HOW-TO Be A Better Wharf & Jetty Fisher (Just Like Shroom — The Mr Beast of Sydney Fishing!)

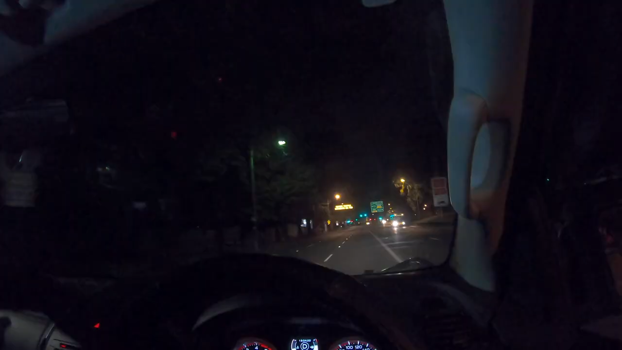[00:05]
Well, it's just after 5.30 in the morning and I'm driving through the already busy streets of Sydney. I'm on my way to meet the mighty Shroom.